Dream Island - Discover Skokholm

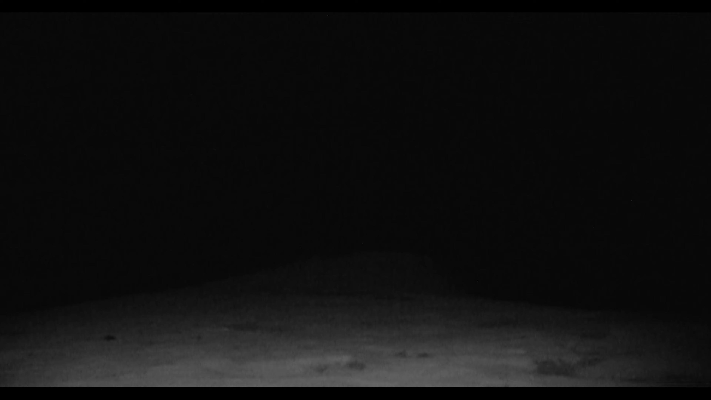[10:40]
The haunting call of the Manx shearwaters, unique to these islands, fills the air.
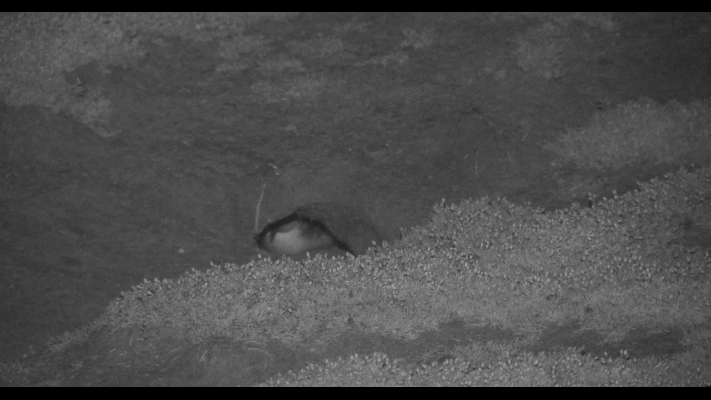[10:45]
Here, in the embrace of Skokum, not one,
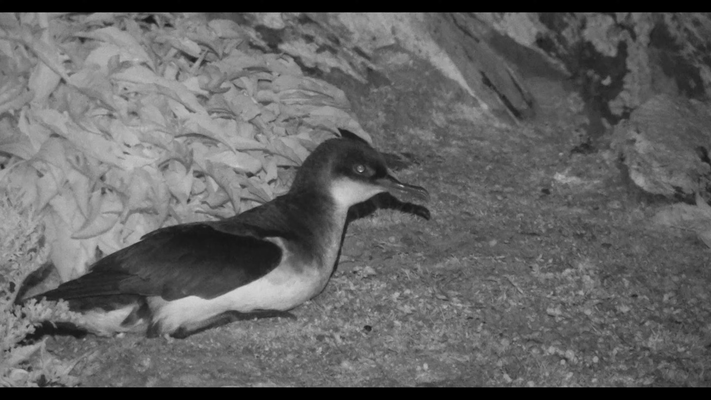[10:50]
but a staggering 90,000 Manx shearwaters find refuge,
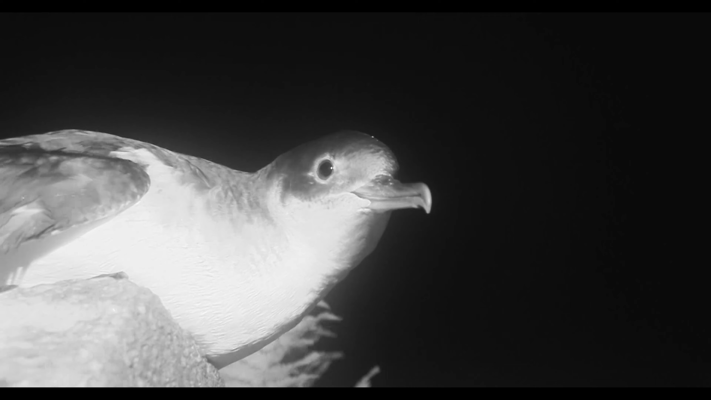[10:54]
nesting and roosting within the island's heart.